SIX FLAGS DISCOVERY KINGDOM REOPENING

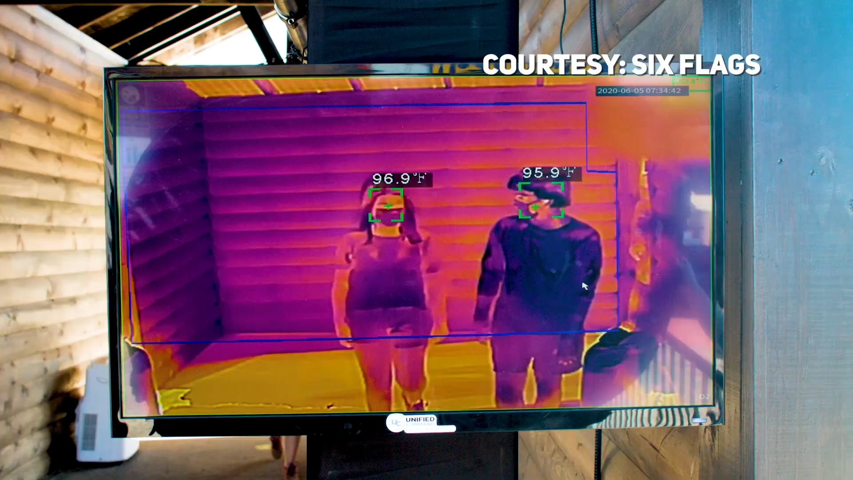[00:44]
Some things will look different including new temperature checks, touchless bag scanners and social distance markers.